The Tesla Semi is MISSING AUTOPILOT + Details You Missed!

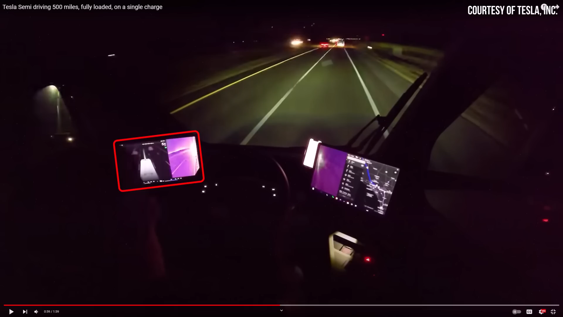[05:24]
the Tesla Semi has a visualization that somewhat looks like Tesla's full self-driving visualization. However, notice that the line in front of the Tesla Semi is gray and not blue. And from what I can tell, I don't see any blue auto steer icon.